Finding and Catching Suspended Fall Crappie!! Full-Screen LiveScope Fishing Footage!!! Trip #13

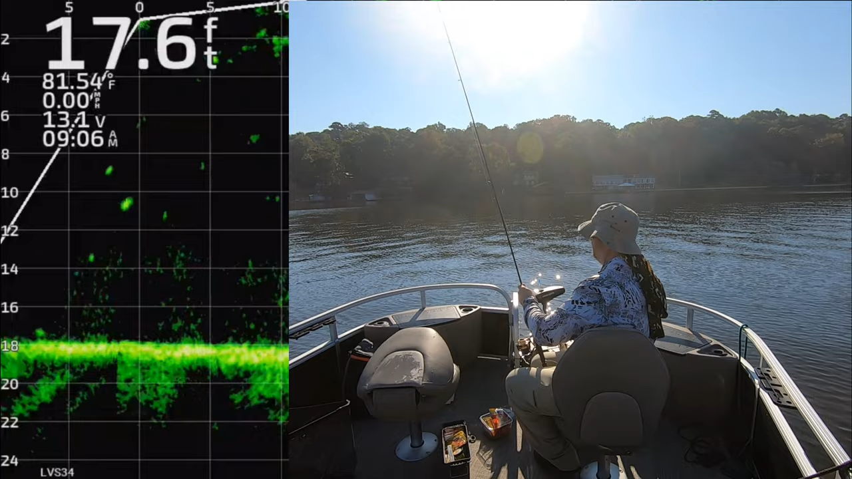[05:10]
On screen: depth 17.6 ft, water 81.54°F
they're suspended under these big schools of shad so go out
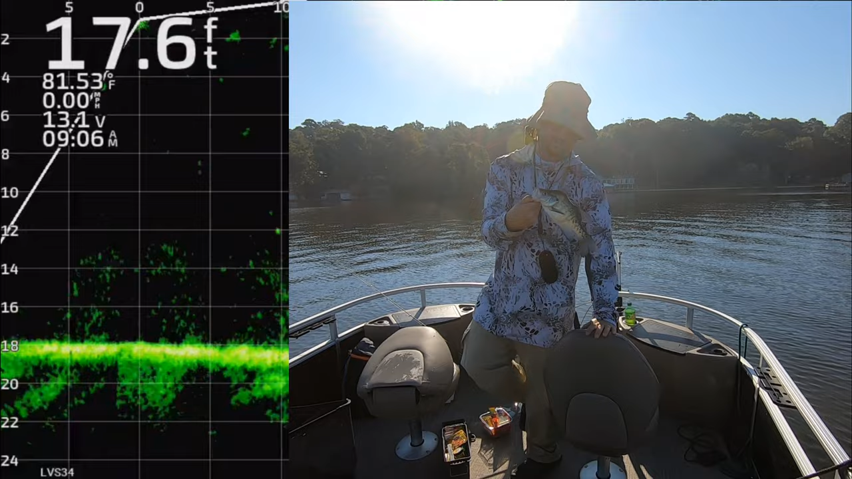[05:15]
On screen: depth 17.6 ft, water 81.53°F
and deep to medium dip oh this is that so look at this fish something took a bite out of this one maybe when he was younger because he he looked fine completely intact
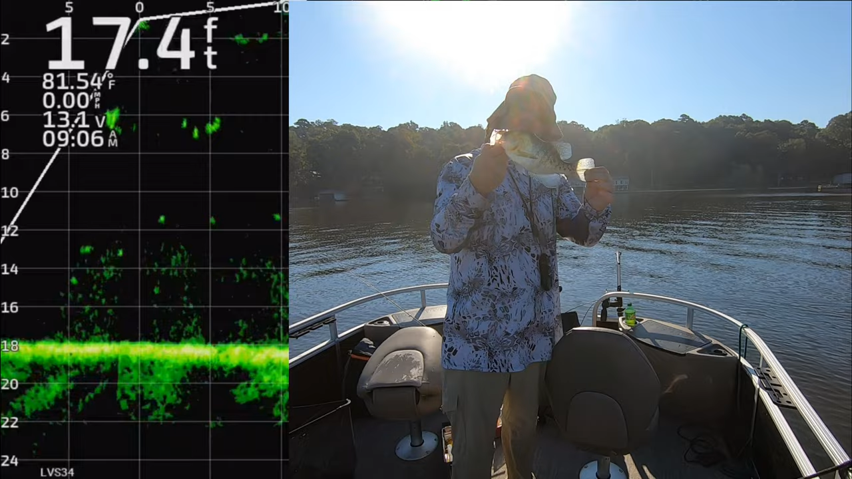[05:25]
On screen: depth 17.4 ft, water 81.54°F
but look at that he's missing the top chunk of his body something got a bite out of him
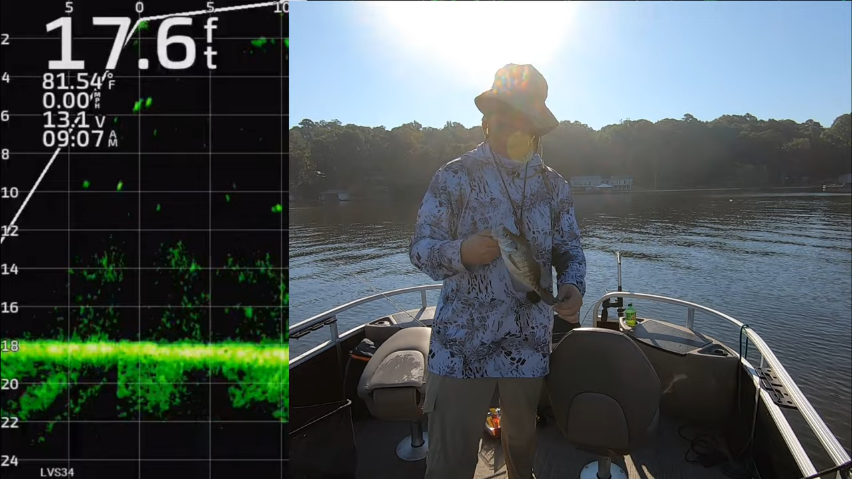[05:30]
On screen: depth 17.6 ft, water 81.54°F
when he was a smaller fish fish that was kind of an interesting one
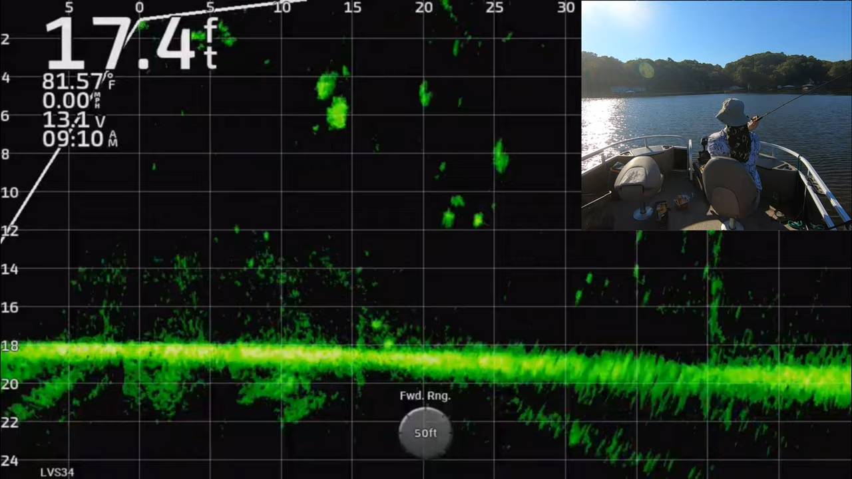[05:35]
On screen: depth 17.4 ft, water 81.57°F
um and here's a little school of them you see them between 20 and 25 feet right there there's three of them down there three or four now i lose sight of my jig i remember this one i i come down and as i'm about to reel through it i lose sight of my jig well i didn't stop reeling right just because you can't see it just doesn't doesn't mean it's not there and so i just kept slowly reeling and there he is because you know where your where your jig is you know there were three fish there
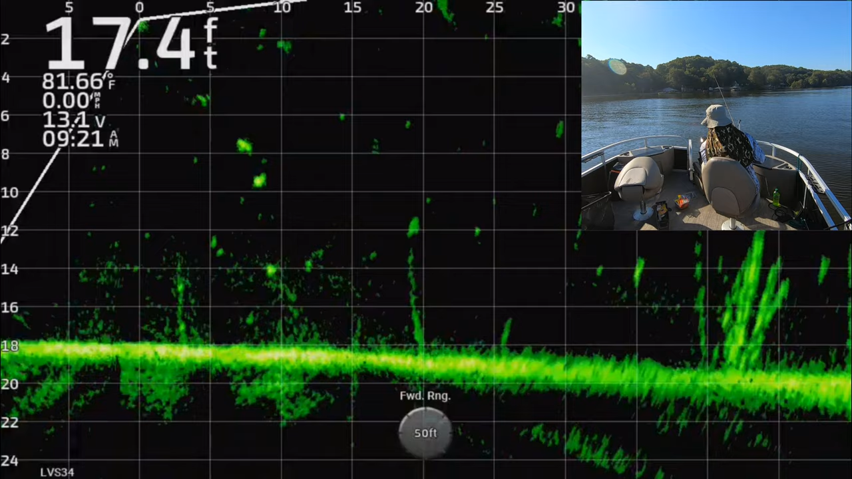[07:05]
On screen: depth 17.4 ft, water 81.66°F
um but uh it was just a beautiful day out here it was a little got a little warm towards the uh late morning but that's probably the last day i'm gonna fish this year in the 90s because it's getting cooler now oh you just barely see this one oh there you saw that jump though you could just barely see the
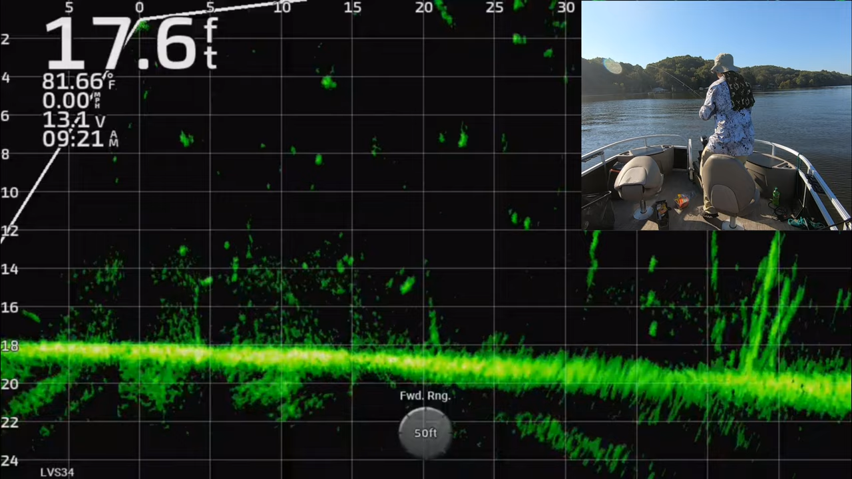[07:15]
On screen: depth 17.6 ft, water 81.66°F
fish um as we drifted past him but you saw that big jump whenever he hopped on that lure
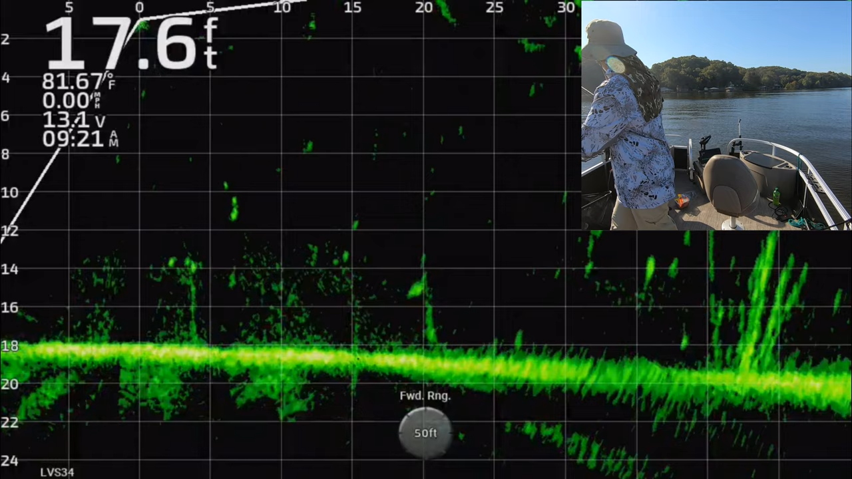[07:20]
On screen: depth 17.6 ft, water 81.67°F
and thinking it was a little minnow drifting past him
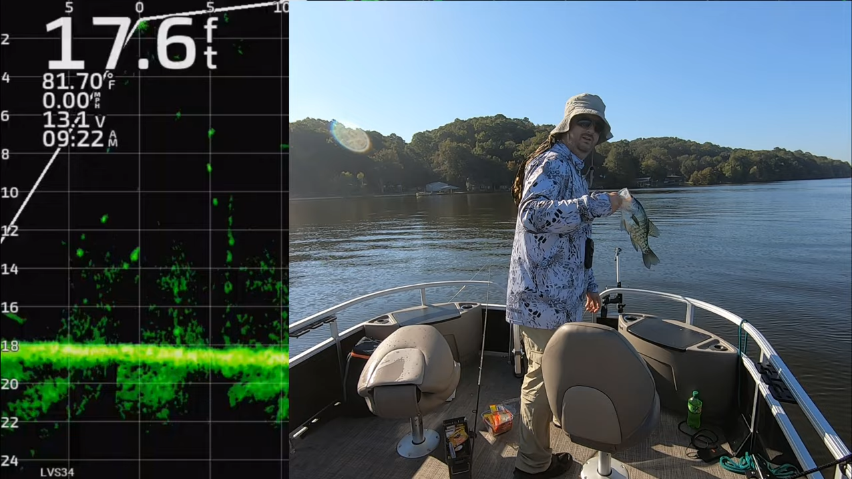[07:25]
On screen: depth 17.6 ft, water 81.70°F
oh that's another good one man there's so many big fish out in this lake i love lake dart palm uh oh i lost live scope footage here too but here again you can see i'm lifting up probably a little too high here yep and then i got him that's
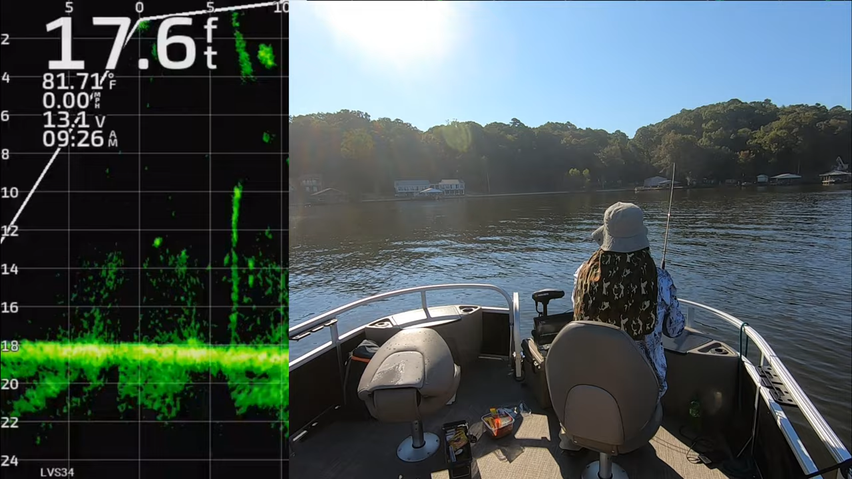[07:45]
On screen: depth 17.6 ft, water 81.71°F
i had to live way up to get that one to to bite cool that was a little big to flip really but we got him got him in the boat anyway uh and i'm using tiny jigs right now so i think today was 132nd ounce um with 1.5 inch plastics so really small stuff and i'm gonna go even smaller probably as uh as
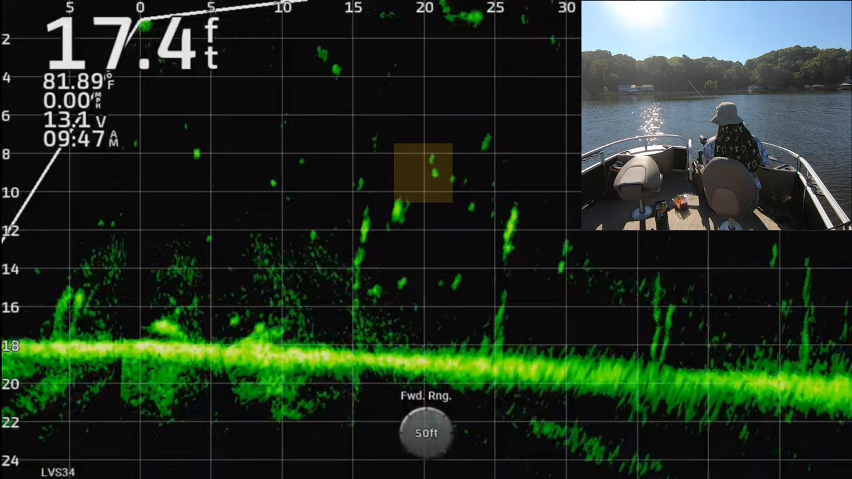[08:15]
On screen: depth 17.4 ft, water 81.89°F
winter goes well we'll see 1.5 usually works out here anyway here's another suspended crappie and if you guys notice you
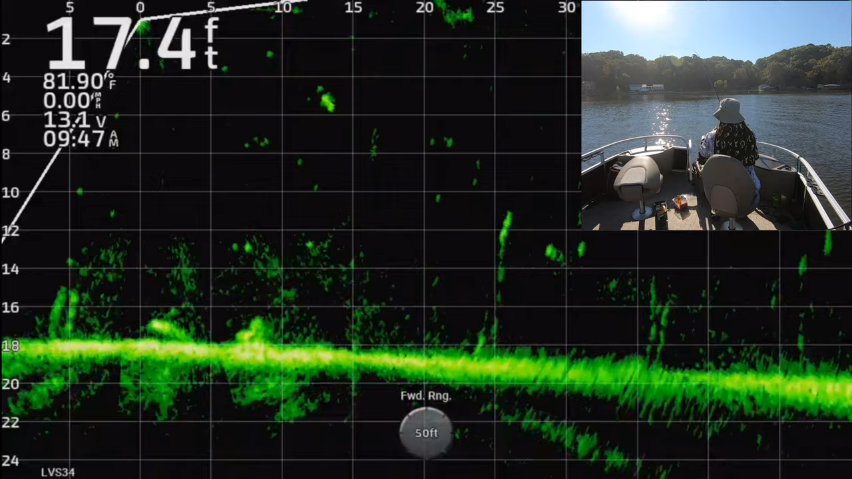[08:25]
On screen: depth 17.4 ft, water 81.90°F
know there's a similar story between all almost all these catches these fish are suspended under this bait you can look between five and ten feet right here there's
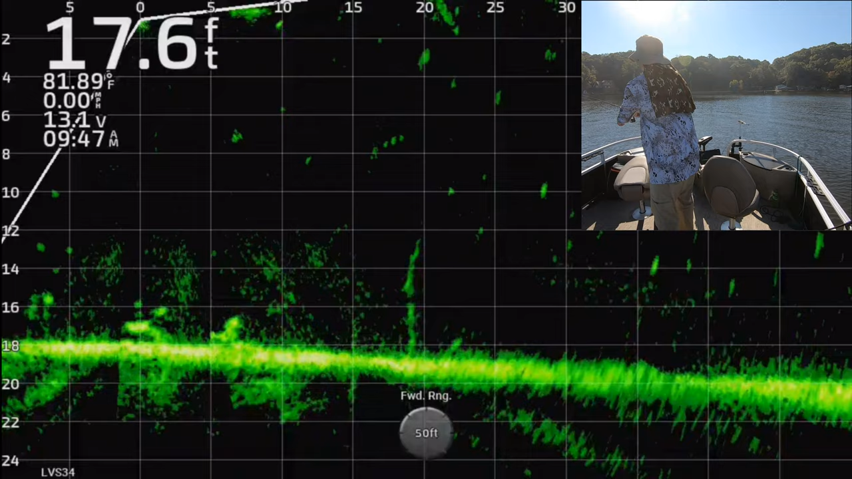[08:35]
On screen: depth 17.6 ft, water 81.89°F
there's a shad ball there there's shad just kind of all over the place find the bait you're gonna find the fish this time of year they're not really relating to structure yet
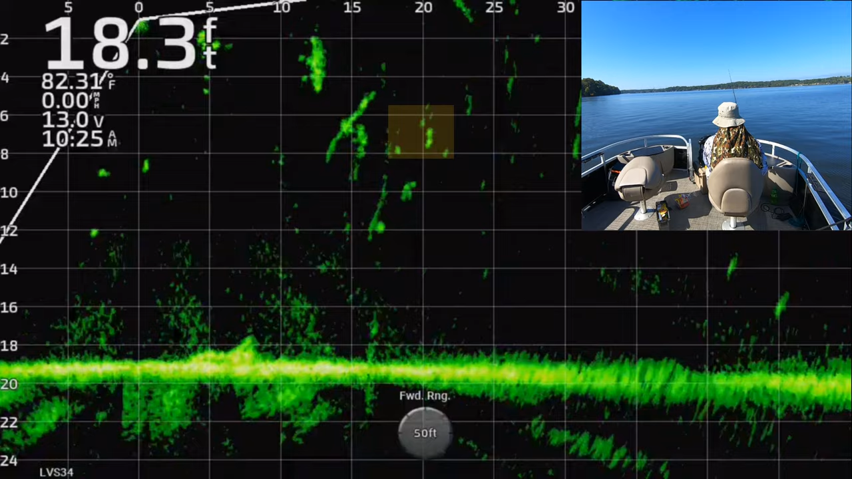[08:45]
On screen: depth 18.3 ft, water 82.31°F
they're still floating around eating bait now that's gonna change in about a month they're gonna start laying up on all this timber out here but that's not what's happening
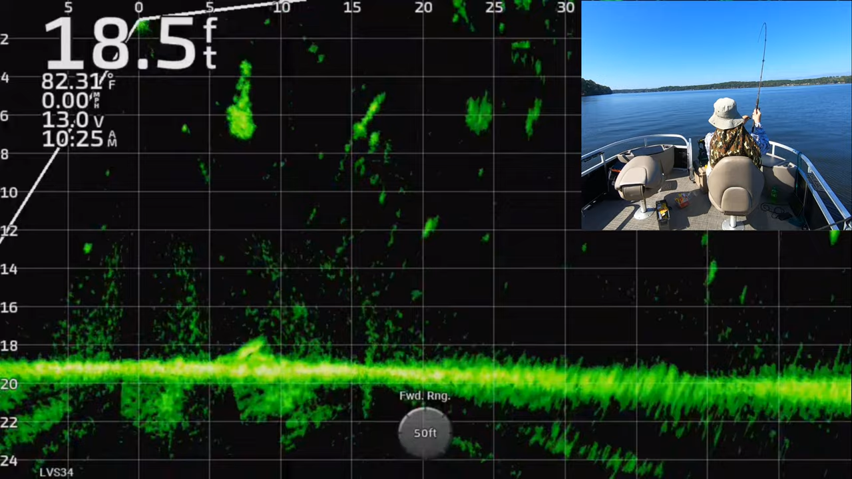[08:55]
On screen: depth 18.5 ft, water 82.31°F
right now oh this that was not the fish i was targeting but that's not a crappie that's not a crappie so
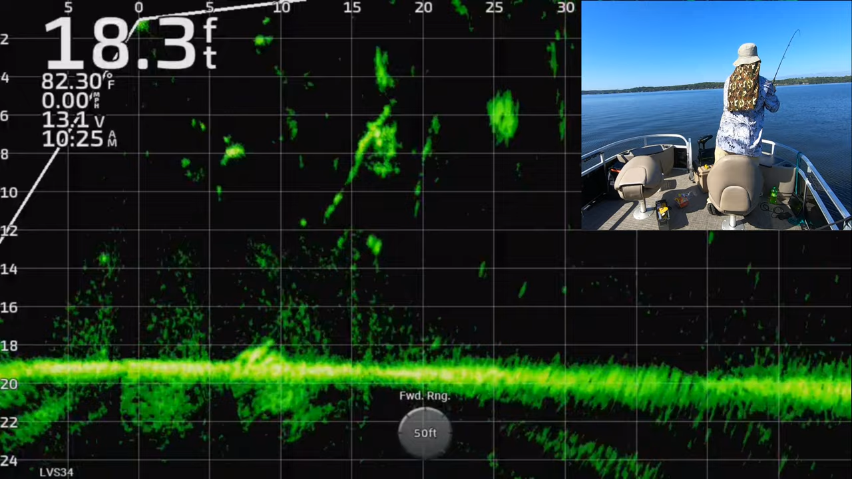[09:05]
On screen: depth 18.3 ft, water 82.30°F
i wanted the fish right below him as the one i was targeting but as i drifted over this that
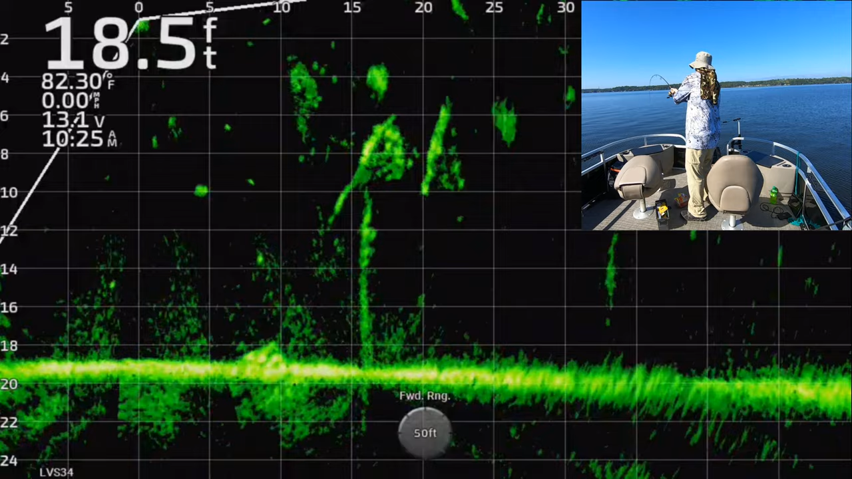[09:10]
On screen: depth 18.5 ft, water 82.30°F
what i thought was a log it smacked it and uh i i didn't